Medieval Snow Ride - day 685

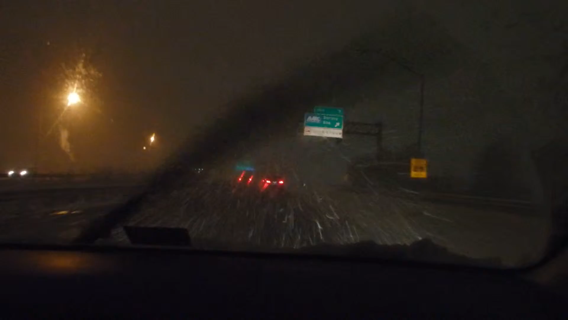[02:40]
I will look at the signs in a moment. Recording. The 95.